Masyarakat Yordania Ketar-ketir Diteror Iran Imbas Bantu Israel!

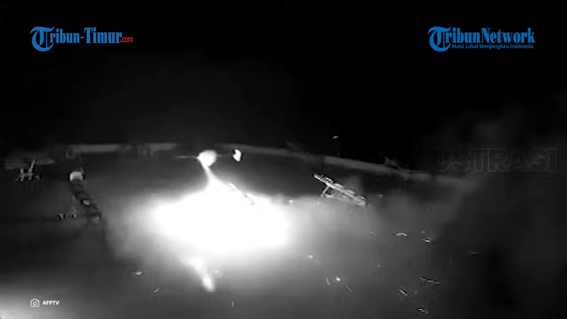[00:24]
ade terbang di wilayah udaranya Yordania menduga benda ade tersebut adalah drone milik pasukan gardan revolusi Iran Lantas,